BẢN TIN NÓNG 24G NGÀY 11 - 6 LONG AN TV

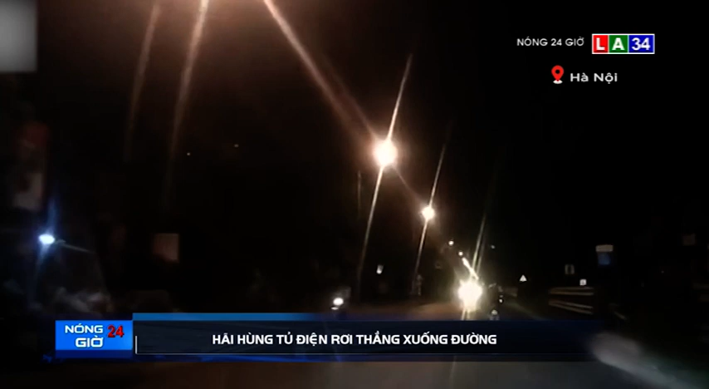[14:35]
từ phía chiều ngược lại Một chiếc xe tải đang di chuyển Thì bất ngờ từ trên xe Một tủ điện rơi ầm xuống đường Lúc này,
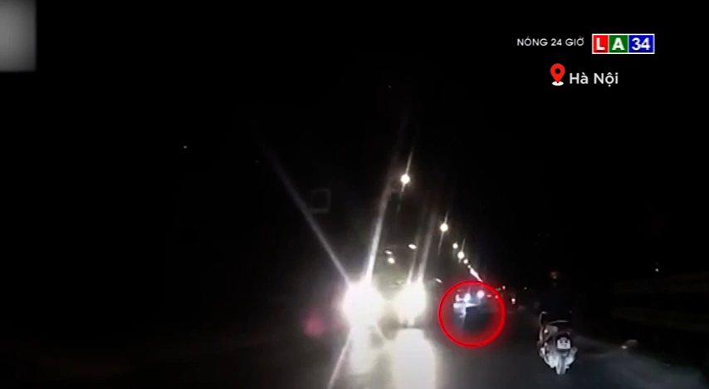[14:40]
một năm thanh niên đi xa máy Đang chạy đến gần Nhìn thấy cảnh tượng khiếp vía Đã đánh lái lách sang một bên Nhưng phần đuôi xe vẫn va chạp vào tủ Khiến cho xe dừng lại bên đường Chiếc xe ô tô phía sau cũng tông trúng tủ điện Được biết, chiếc xe tải chở theo tủ điện Không chẳng buộc cẩn thận Nên dẫn đến pha rơi tự do trên May mắn không xảy ra thương vong Tiếp theo là hình ảnh Mà camera nóng vừa cập nhật Về một nhóm
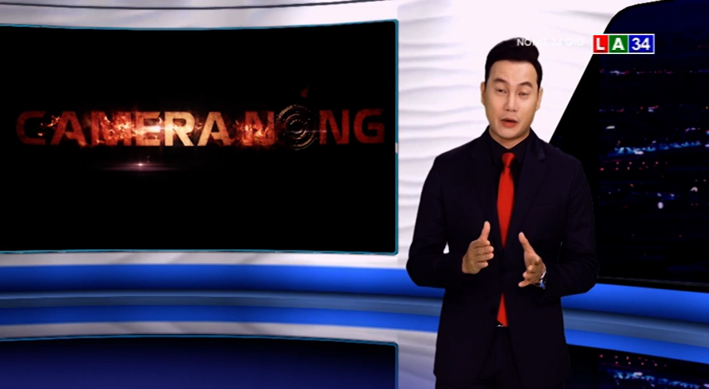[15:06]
đảo chích Đã không thể hoàn tất trót lọt phi vụ phi pháp của mình Vì chúng bị cả sớm Cùng bảo vệ truy bắt
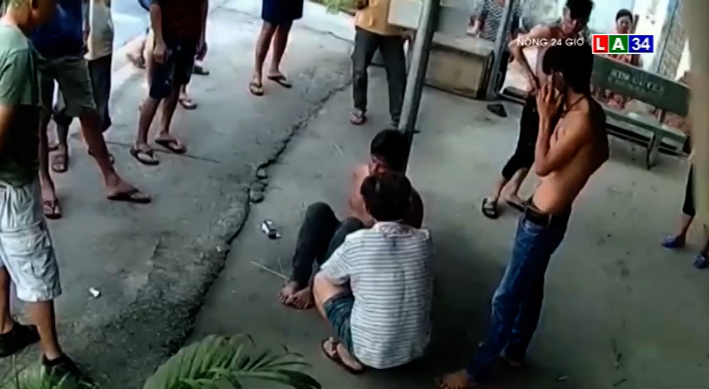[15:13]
Đây là hình ảnh của đối tượng trợm Sau khi đã đột nhập vào một quán Cà phê ở ấp 1 đường Dương Công Khi Xã Xuân Thế Thượng Hóc Môn Để trợm cấp tài sản Trước đó,
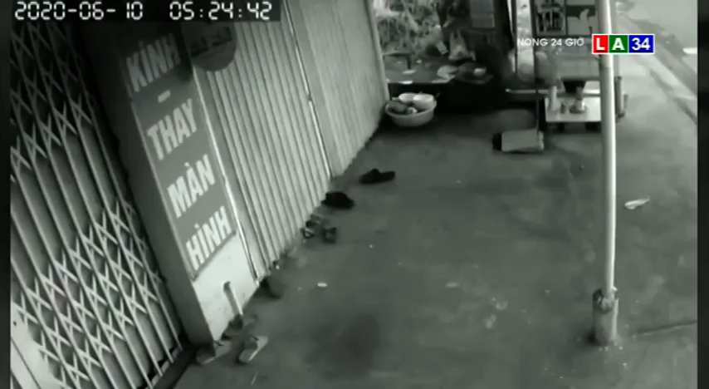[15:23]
hai đối tượng đã đột nhập vào quán cà phê này Khi các đối tượng vừa ôm tivi Thùng kẹo kéo, nước ngọt ra ngoài Thì bị chủ quán cùng người dân cả xóm Bao vây ấp sọt